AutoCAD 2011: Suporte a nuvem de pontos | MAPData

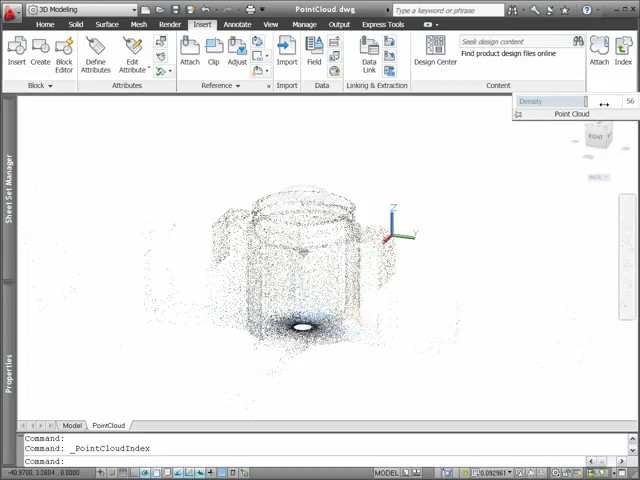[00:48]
AutoCAD will display up to 1.5 million points at any one time, and as you change the view,
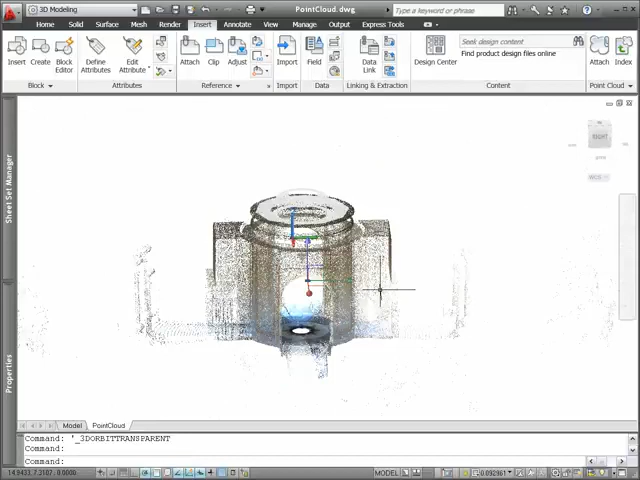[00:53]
AutoCAD determines which points to display.